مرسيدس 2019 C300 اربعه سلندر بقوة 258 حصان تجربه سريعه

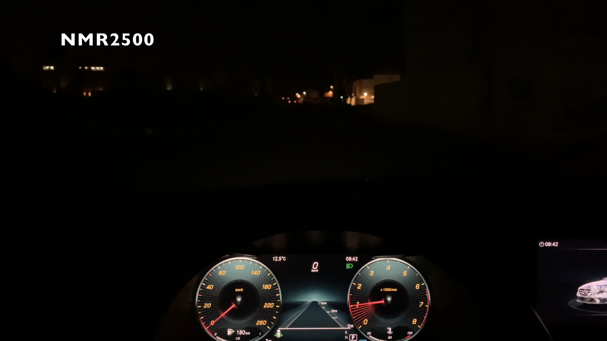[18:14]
وهذا الواطي وهذا العالي ملتبيين الاي دي مع ليزر مداو عالي.
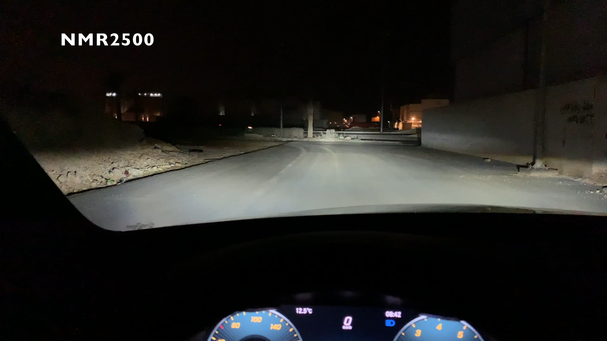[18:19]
شوفوا ما شاء الله تبارك الله. شوف وحتى النور اذا انت شغلت وطفيت يشتغل مثل سيارات مرسيدس الاغلبيه اللي يفرش اول ما تشغل السياره.